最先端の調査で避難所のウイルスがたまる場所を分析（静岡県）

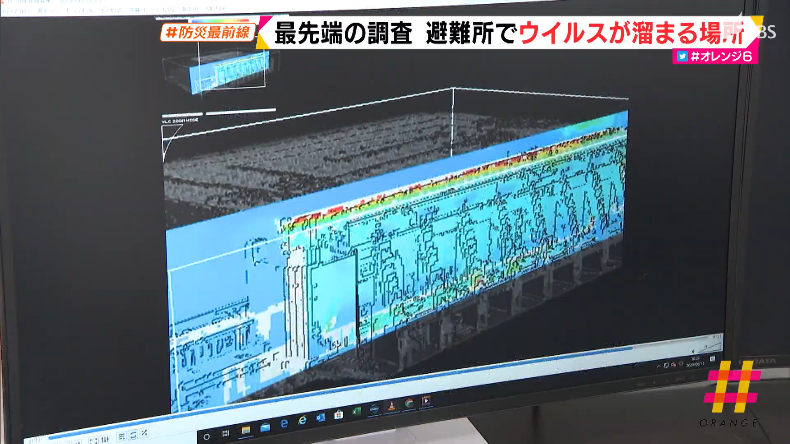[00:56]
従来の平面図とは違い3次元にする
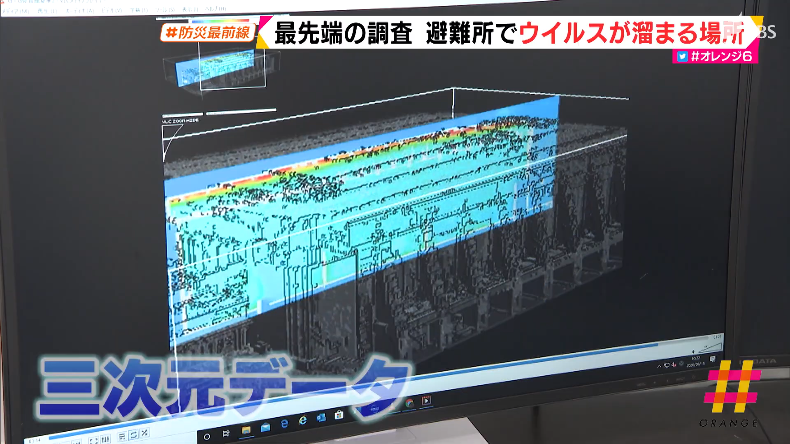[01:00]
ことで
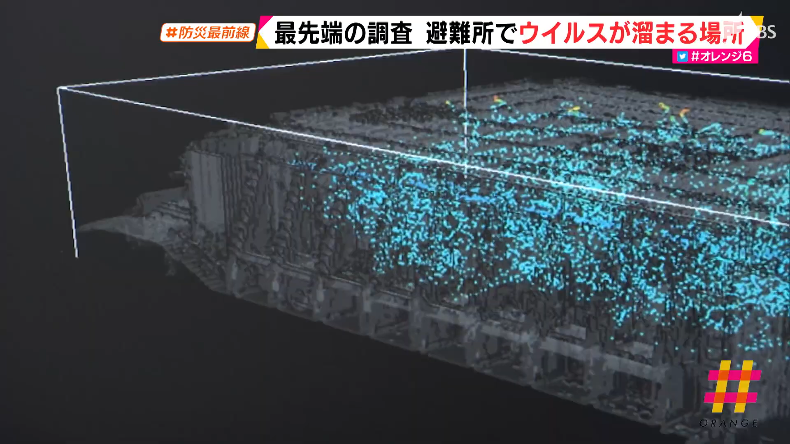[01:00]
空調の位置や向きを正確に把握して空気の流れを調べました
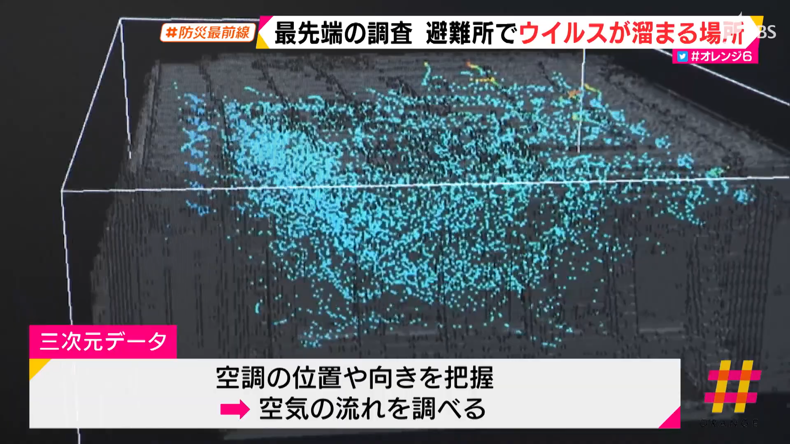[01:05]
気流がどう動いているかというところでコロナが感染しやすい場所
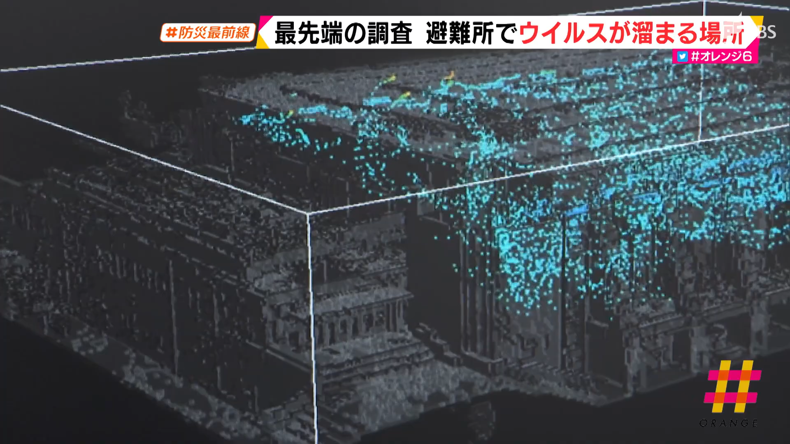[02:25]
シミュレーションで分かった気流のないところではウイルスも溜まりやすくなります
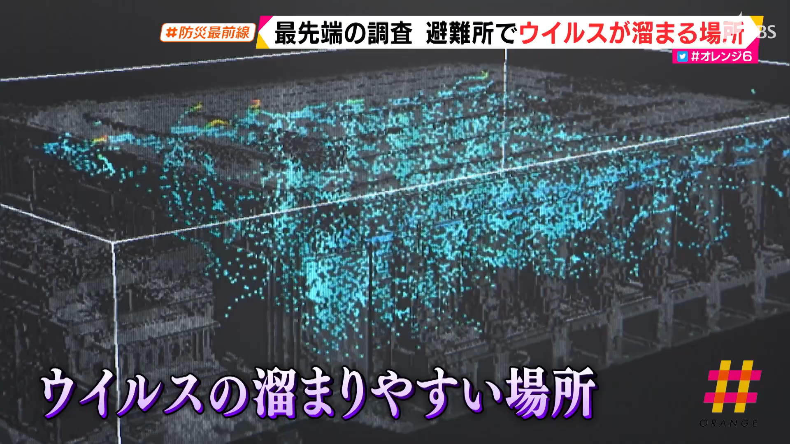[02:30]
天井にある配管から中央に向かって空気が流れるため
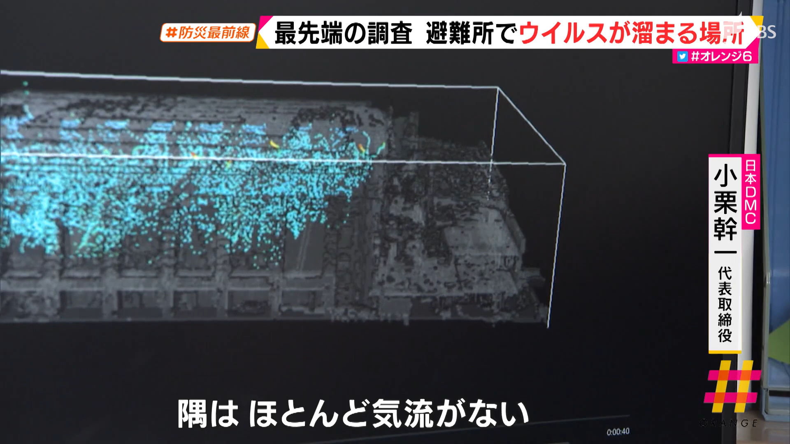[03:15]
ここの隅の手前のところとかはほとんど気流の動きがありませんということはそこに溜まるというよりそこで汚
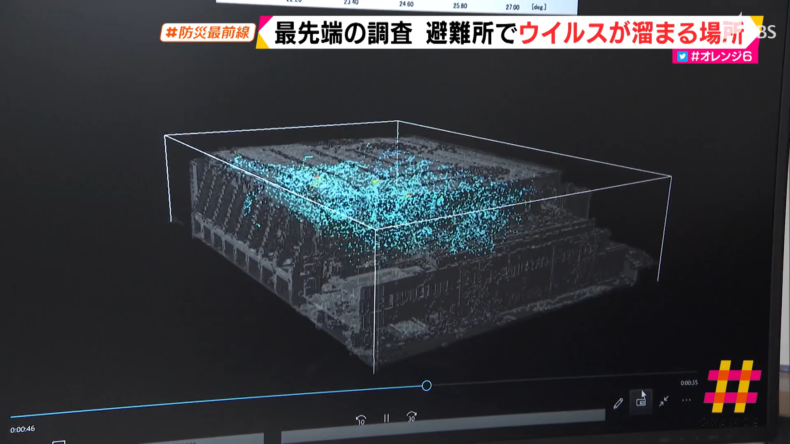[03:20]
染物の濃度があったとしたらそれが薄まるとかそういうことにはならない今状態になっているというのがいいのです